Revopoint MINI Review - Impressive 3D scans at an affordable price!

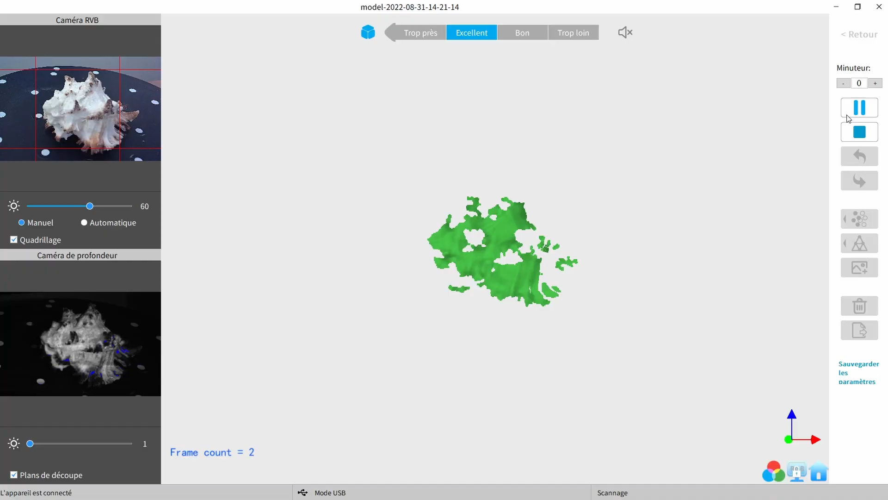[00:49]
Pendant que l'on scanne, on garde un œil sur l'interface qui nous indique les zones déjà scannées et ce qui est en cours de numérisation.
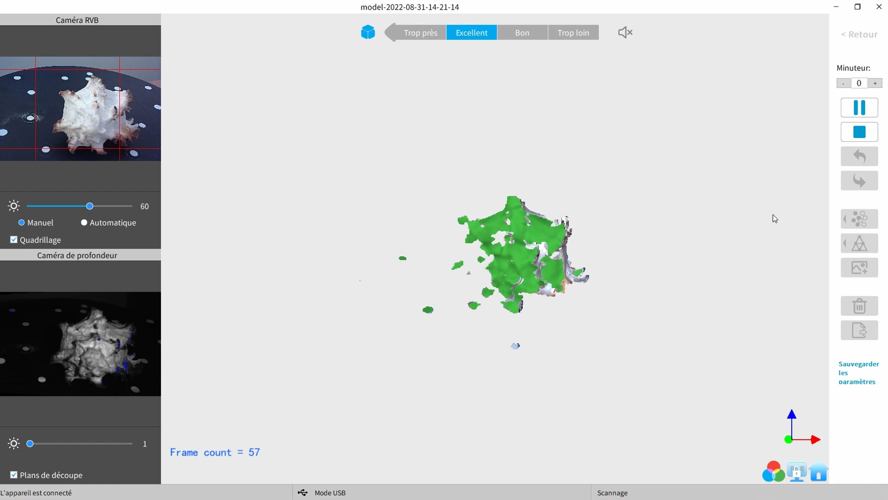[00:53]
Il y a évidemment différentes options disponibles. On va pouvoir, par exemple, ajuster l'exposition des caméras qui servent au texturing et celles qui sont utilisées pour numériser le relief.
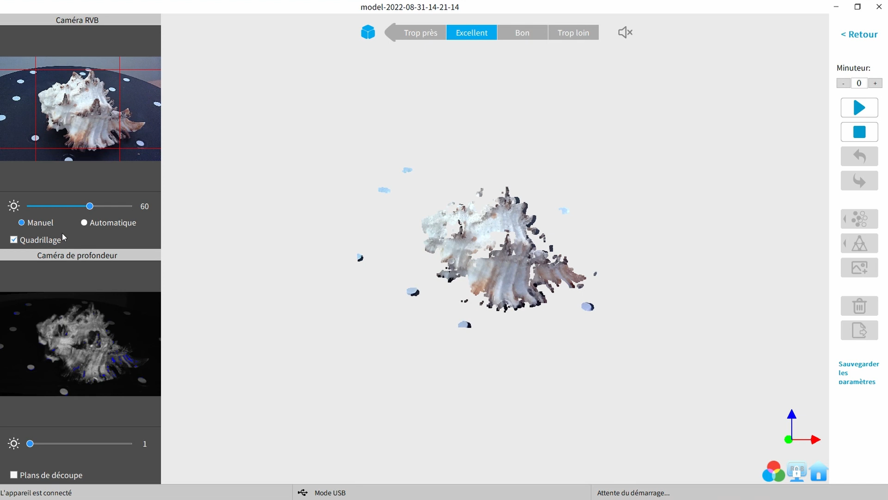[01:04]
L'interface nous indique si on se trouve à la bonne distance pour scanner l'objet de façon optimale. Sur la droite, on peut mettre en pause et reprendre le scan. Par exemple, le temps de changer la position de l'objet si on veut le scanner en intégralité.
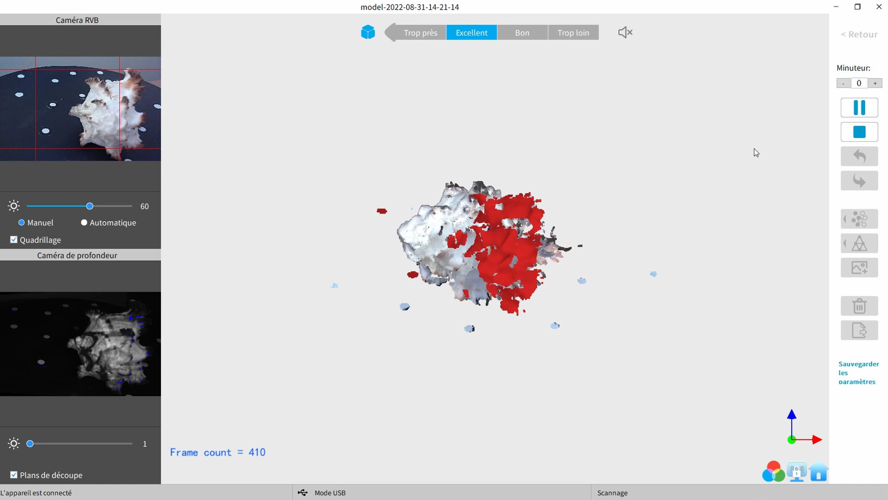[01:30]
Si le tracking est perdu, repasser sur une zone déjà scannée permet assez rapidement au logiciel de trouver ses repères.
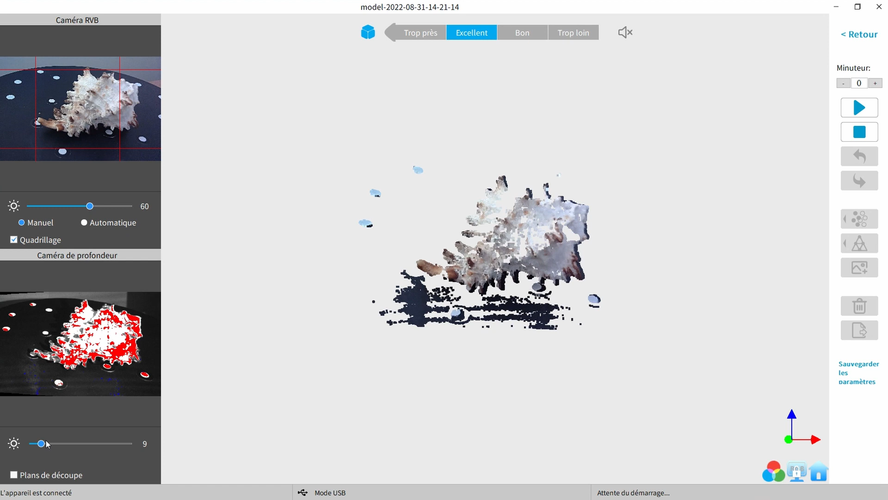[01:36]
Si votre objet est posé sur un plateau tournant ou une table, il est possible d'éliminer automatiquement cette surface plane et ça fonctionne très bien.
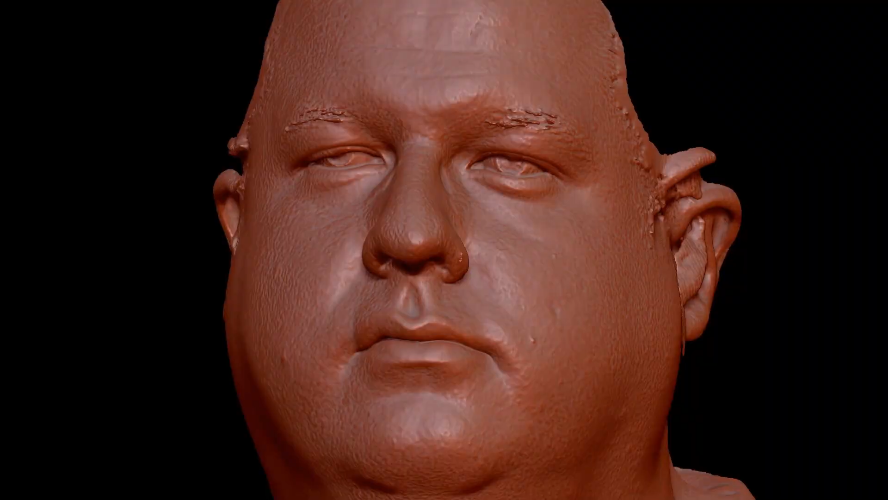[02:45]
On a même pu scanner un visage pour en faire un MetaHuman.
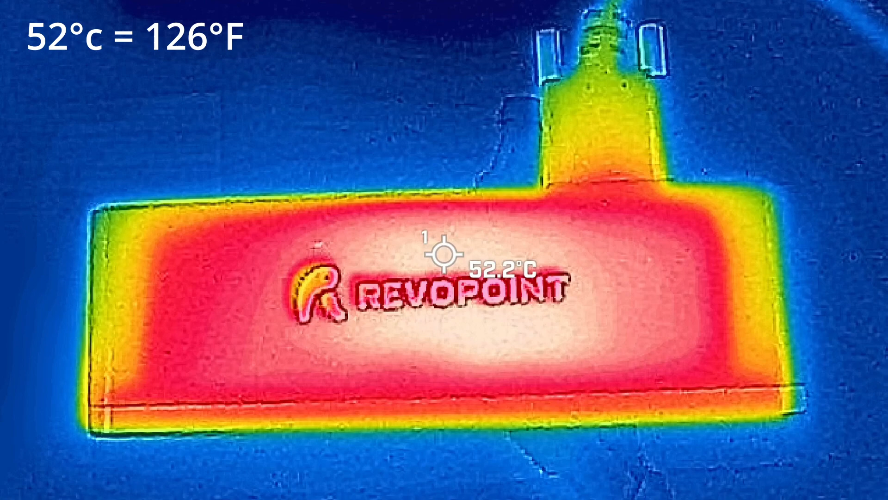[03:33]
On screen: spot 52.2°C
Enfin, le scanner a tendance à chauffer, ce qui ne pose pas de soucis de sécurité ou de précision, mais on préfère le signaler.